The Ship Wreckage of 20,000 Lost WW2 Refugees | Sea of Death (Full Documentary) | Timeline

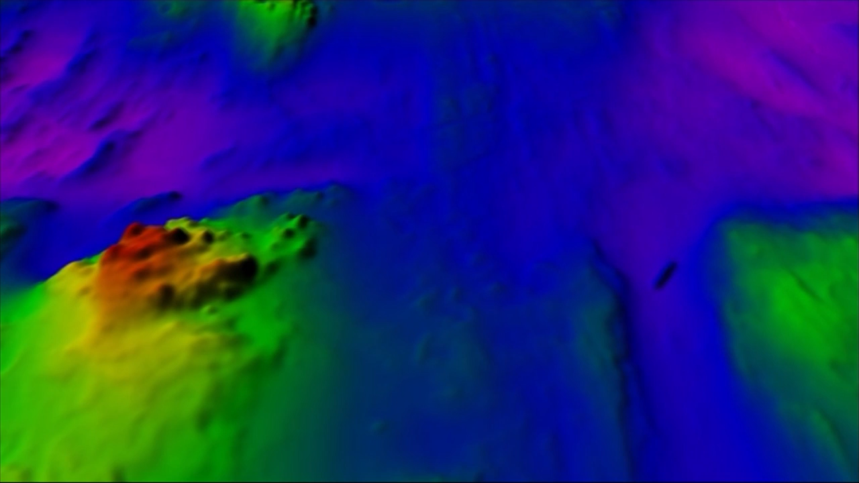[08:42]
What really got us on the right track were reports of fishermen having gotten their nets caught.
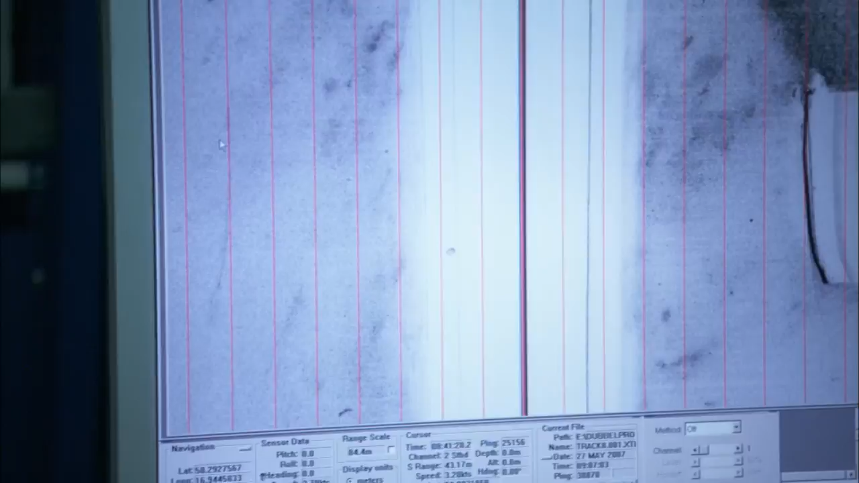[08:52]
Franklin traverses back and forth along straight overlapping lines.
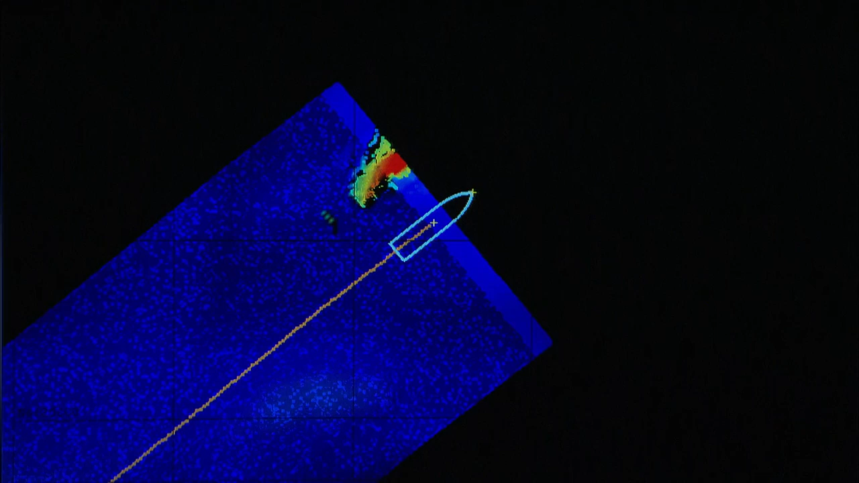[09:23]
Suddenly, a huge object comes into view. The side-scan sonar shows a wreck that looks to be the right size for Steuben, but something isn't right.
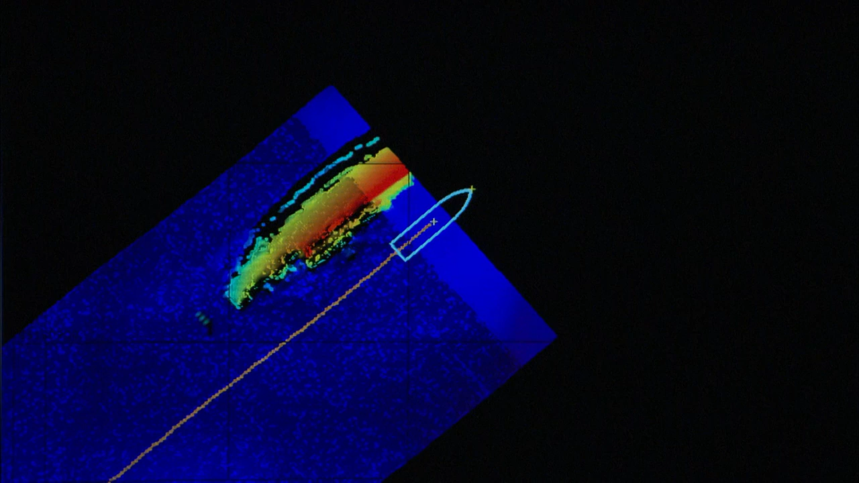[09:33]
Witnesses state the ship went down bow first, then broke into two with the stern standing up. These images show something completely different.
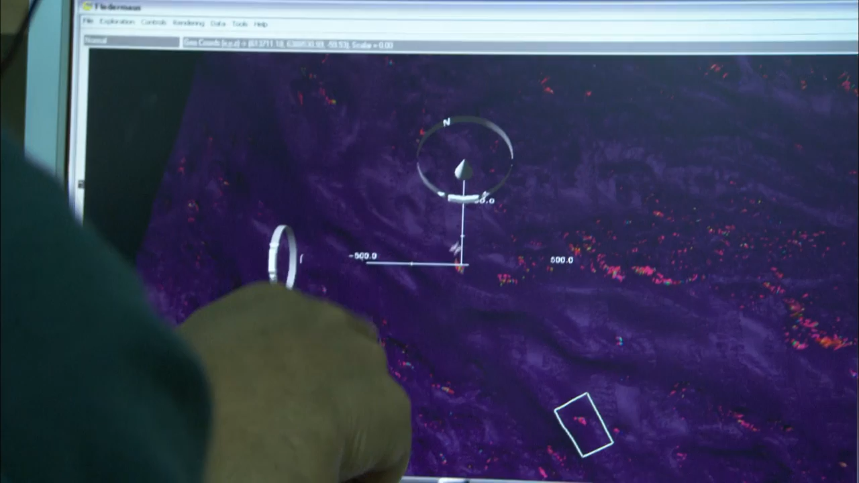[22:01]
Wilhelm Gustloff appears on the screens in Franklin's survey room.
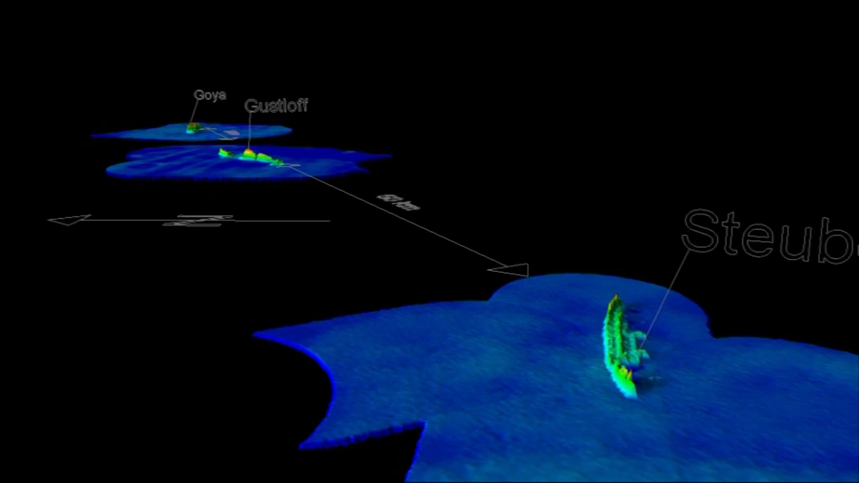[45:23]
The wrecks of Steuben, Wilhelm Gustloff, and Goya, all on the same sea route in the southern Baltic,
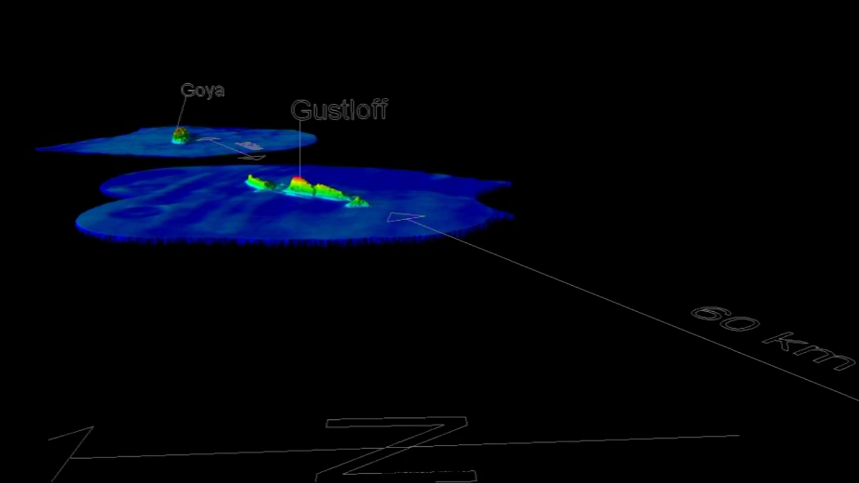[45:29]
known during the war as Route 58.